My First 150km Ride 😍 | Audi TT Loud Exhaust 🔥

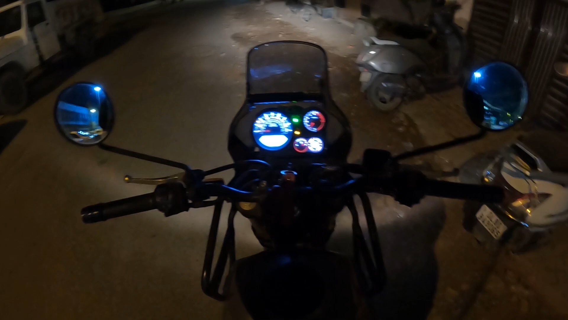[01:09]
बाबा जी को प्रे करते हैं, अच्छे से जाएं, अच्छे से आए। चलो, वाहेगुरु। भाई इस टाइम सड़क पे इक्का दुक्का बंदा नज़र आ रहा है, नहीं तो बिल्कुल अंधेरा पड़ा है।
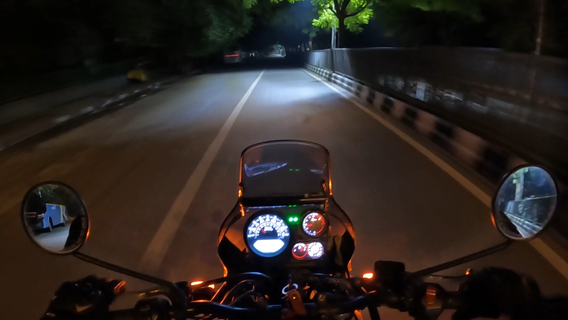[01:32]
कहीं कहीं पे लाइट है। आज सूर्य देवता से पहले हम बाहर आ गए हैं। अभी मैंने जिन राइडर से मिलना है वो है जनकपुरी से, तो हमारा मीटिंग पॉइंट है किरबी पैलेस बस स्टॉप। चलो चलो